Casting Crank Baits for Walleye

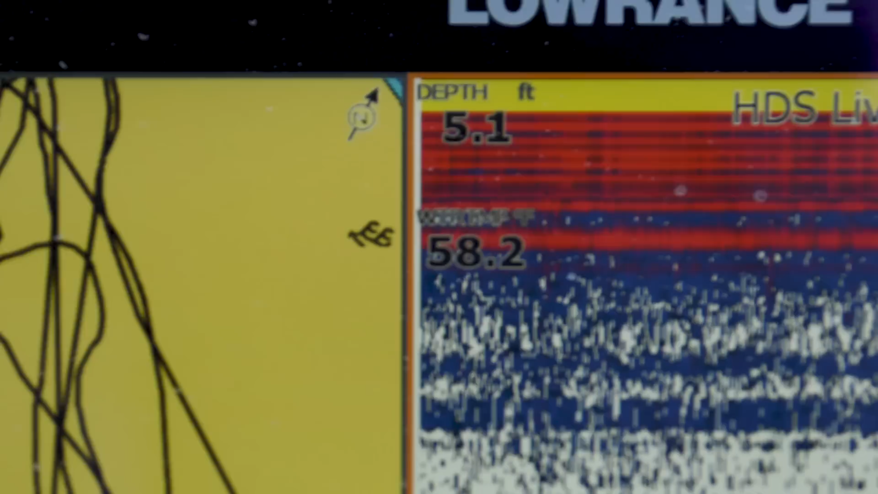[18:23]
On screen: depth 5.1 ft
water temperatures creeping up to 58.2 there's a fish fish oh yeah another walleye